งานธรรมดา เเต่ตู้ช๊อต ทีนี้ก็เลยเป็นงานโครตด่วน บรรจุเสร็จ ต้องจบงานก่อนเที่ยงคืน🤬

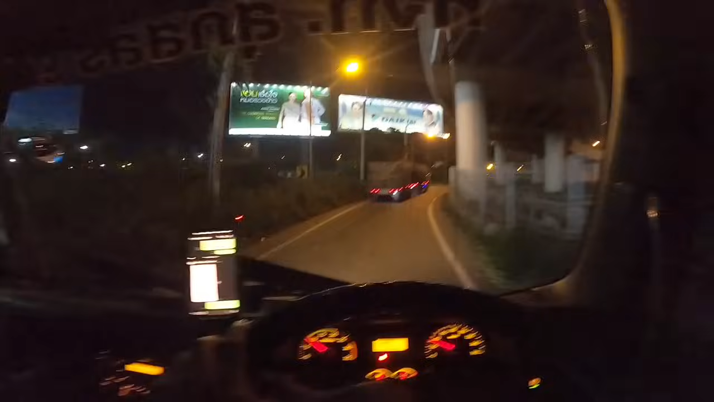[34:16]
ความสว่างจากป้ายโฆษณา ไฟถนนไม่ได้สว่างเท่าไหร่หรอก แต่ป้ายโฆษณา ใหญ่โตโมโหล้านมาก ตรงแบบใหญ่แล้วก็ยาวจริงจริงเลยป้ายโฆษณา เปิดไฟ ว่าสว่างนั้นคืนนะครับบ้างวุ่งวงมาทั้งอื่นมาถึงตรงนี้ ไปสว่างตาแตกนะ ตอนนี้เราเค้าเอ่일มาก็จะ Veryมั้р็มวิ่ง Debatte วิ่งคนแบบนี้เพราะว่าถ้าเป็นสมัยก่อนนะ วิ่งสวน Coloriza visual นะรถมาไทนับ ไม่มีใครยอมใครอย่างงี้ ทุกคนก็知 มันィกันหมดนะ
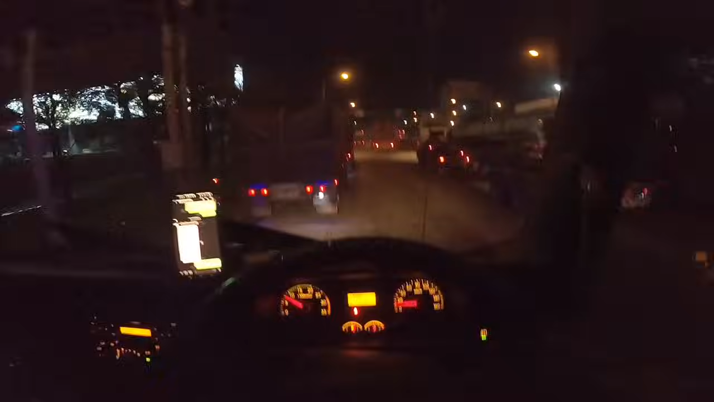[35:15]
นะครับ แต่เห็นไหม ฝายโฟสนา บอกยาวมาก ดูดิไฟสว่างขาว โอ้โฮ นี่ ช่วงนี้เป็นโฟสนา อะไร ไอไอไอไฟโฟน
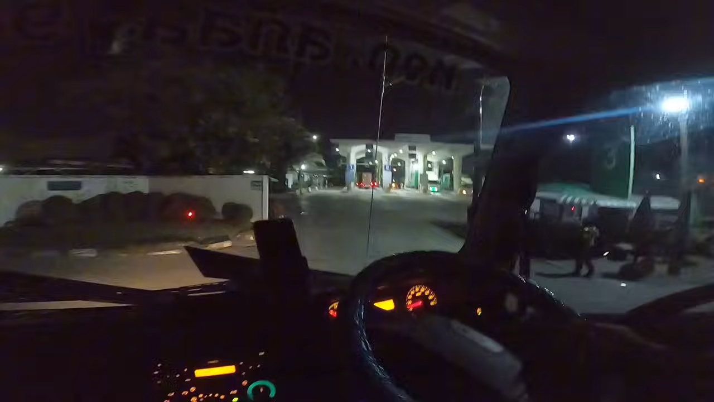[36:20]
โอ้โห ตรงที่ไม่มีรถแล้วกัน ช่องงงว้าง